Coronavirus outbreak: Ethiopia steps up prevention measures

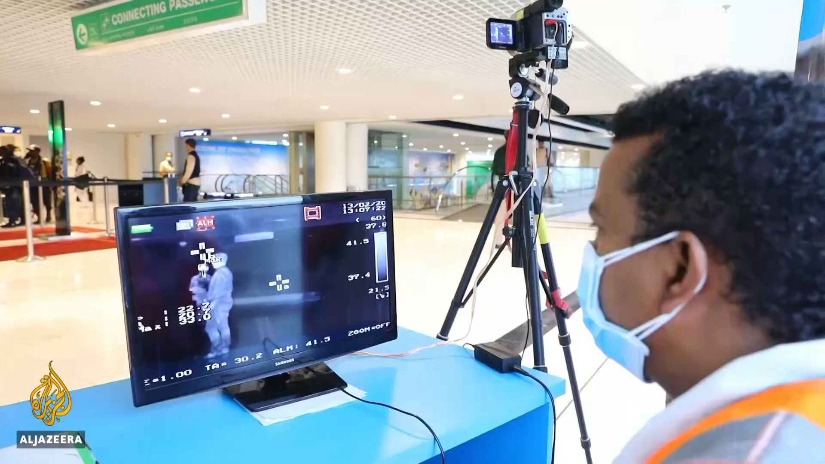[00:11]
After the first screening, the passengers pass through a so-called 360-degree X-ray machine, which detects body temperature.